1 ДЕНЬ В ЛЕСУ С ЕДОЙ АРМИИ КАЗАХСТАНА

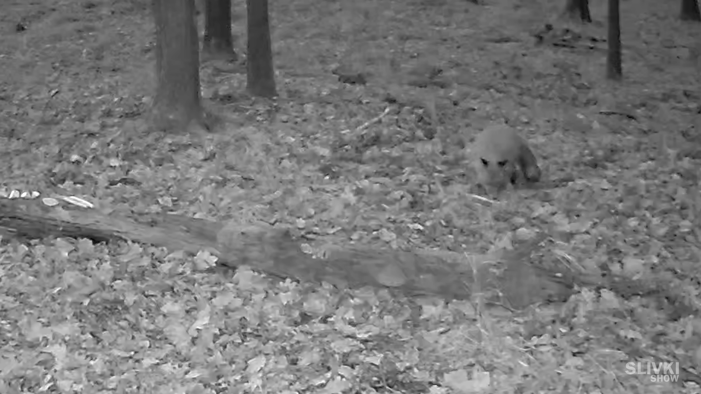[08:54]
Взгляните, там на бревне мы ей пооставляли и колбаски, и сосиски разные. Там вообще целый шведский стол. Она там крутилась и пировала около часа.
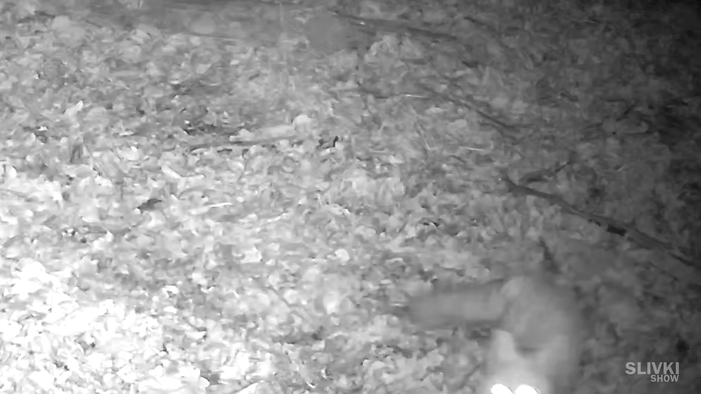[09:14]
А потом, знаете, что случилось? Она ушла и привела свою подружку. Офигеть! Двух лисиц в этом лесу мы ещё не видели. Мы думали, что она тут одна обитает в этих окрестностях. Так что всё с лесой в порядке и никуда она не пропала, как мы думали. А даже вполне неплохо так поживает и нашла себе подружку.